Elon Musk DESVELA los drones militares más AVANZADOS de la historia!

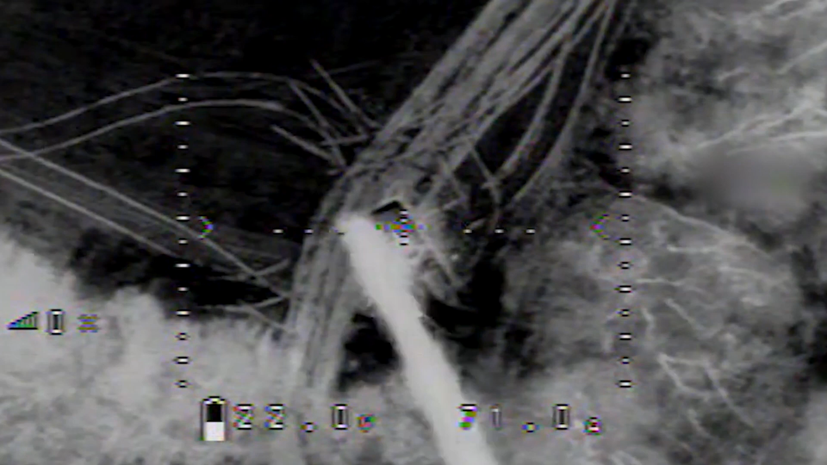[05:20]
está aprovechando el sistema satelital Starlink de Elon Musk para cazar y atacar a las fuerzas rusas mientras duermen.
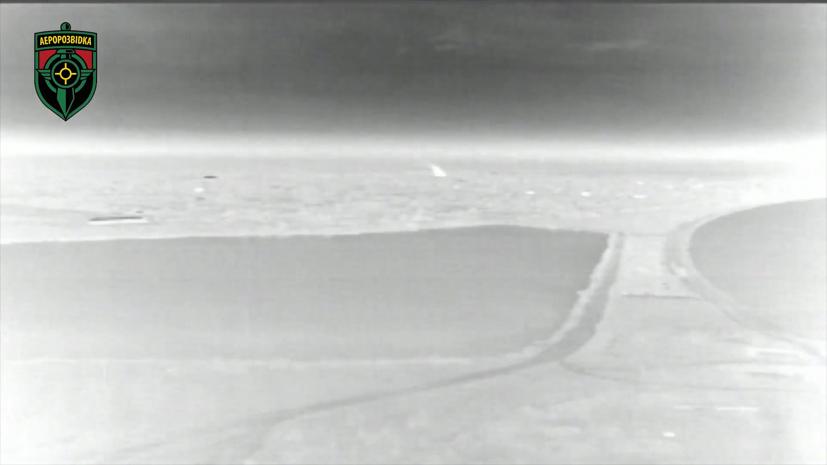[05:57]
hasta drones térmicos que pueden detectar la huella del calor humano incluso de noche,
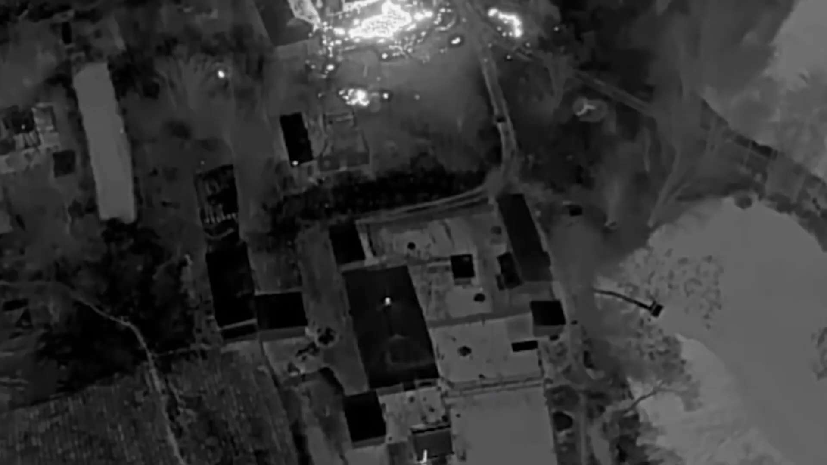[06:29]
Incluso en los pueblos es posible, puedes acercarte mucho más por la noche.
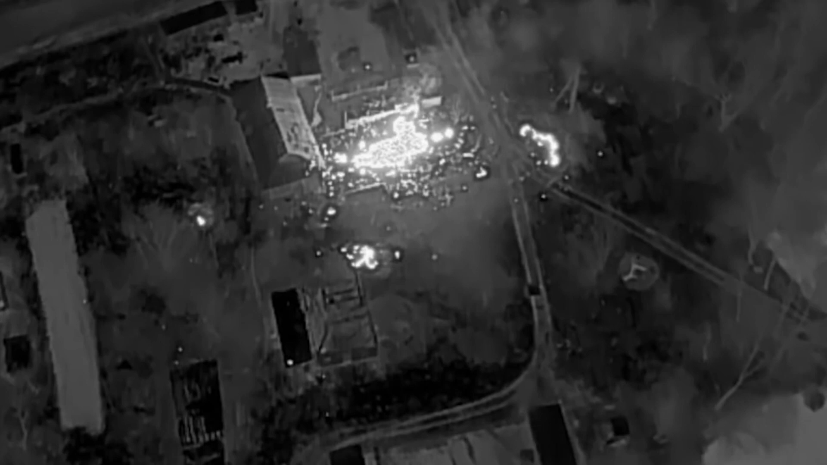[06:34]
Y aquí es donde entra en juego el sistema de internet Starlink, recientemente disponible,
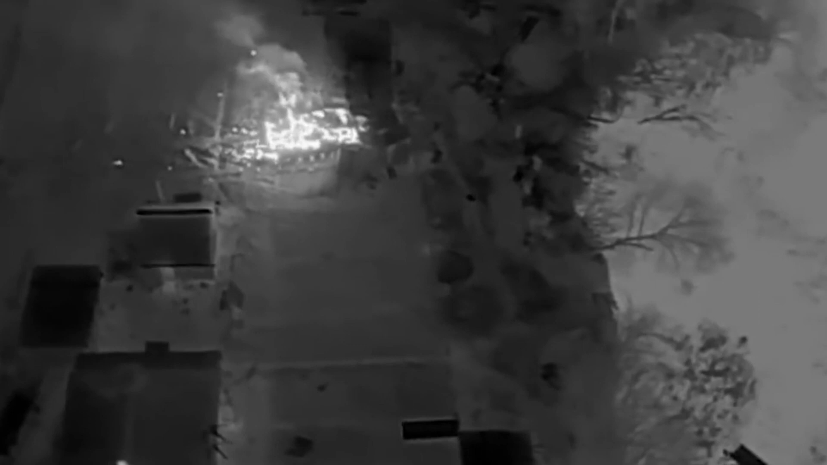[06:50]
Si usamos un dron con visión térmica por la noche, el dron debe conectarse a través de Starlink al tipo de artillería y crear la adquisición de objetivos.